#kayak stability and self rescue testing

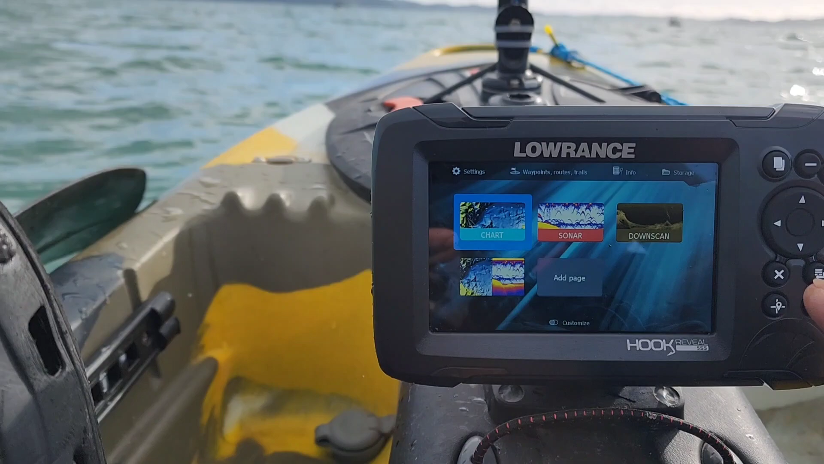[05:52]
Tayo tapos 5 display chat meaning sabayan sa isang screen, so may down scan, sonar chart, tapos may yung mga waypoint nya. Okay, so yan na muna.